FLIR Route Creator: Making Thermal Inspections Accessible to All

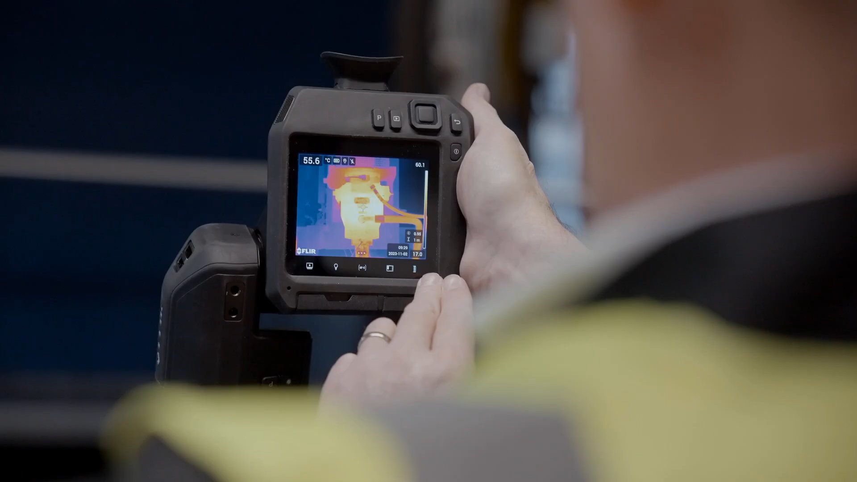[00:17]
With FLIR Root Creator, you can create a root, compile lists, and craft detailed reports effortlessly.
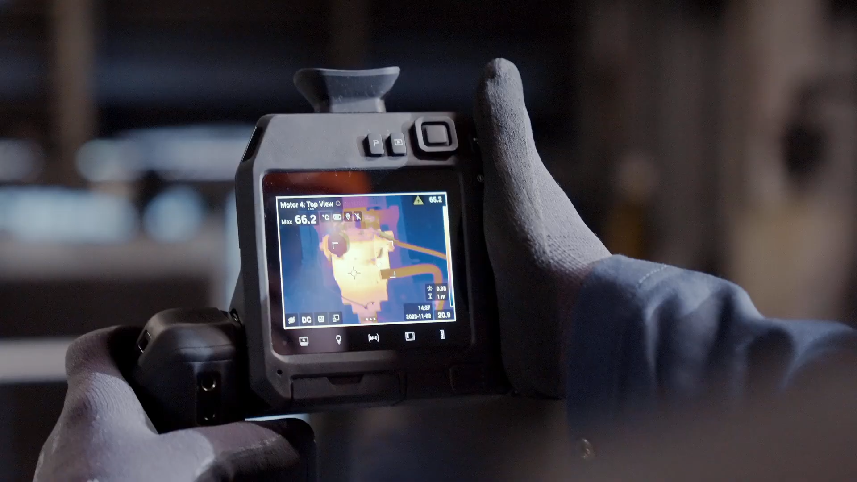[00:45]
On screen: max 66.2°C
reducing error margins in temperature measurements and allowing
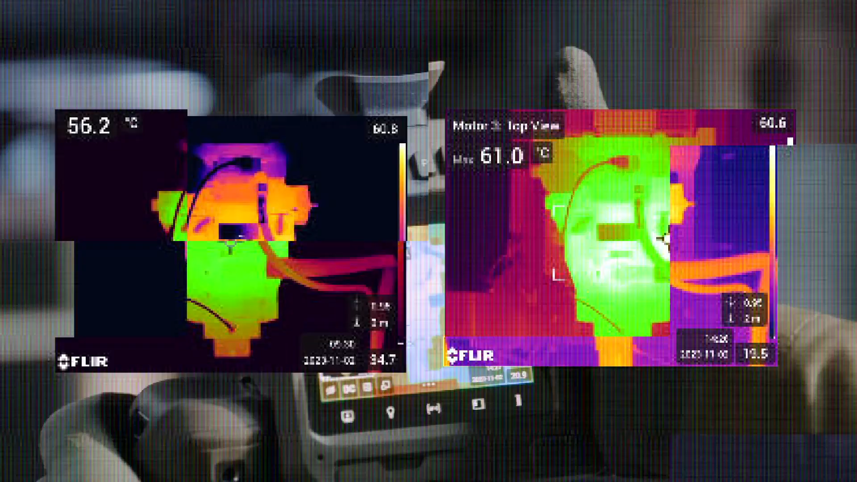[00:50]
On screen: max 61.0°C
accurate maintenance decisions compared to varied imaging angles and settings.
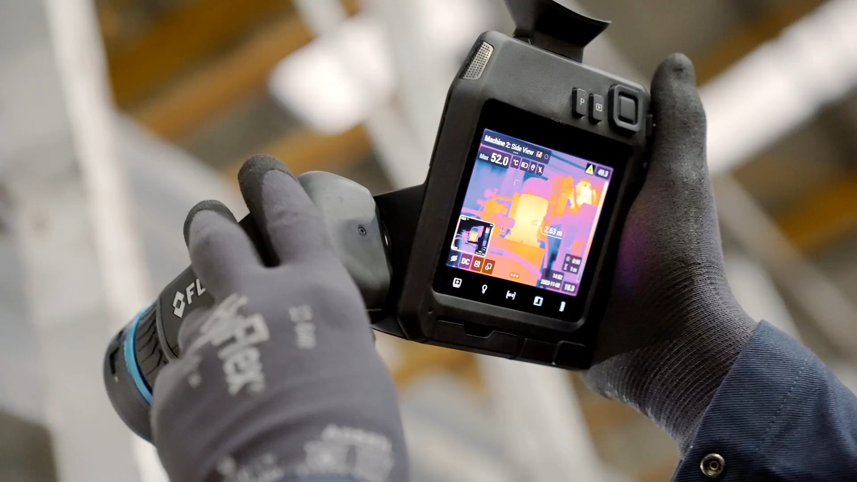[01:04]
setting a consistent baseline for comparisons.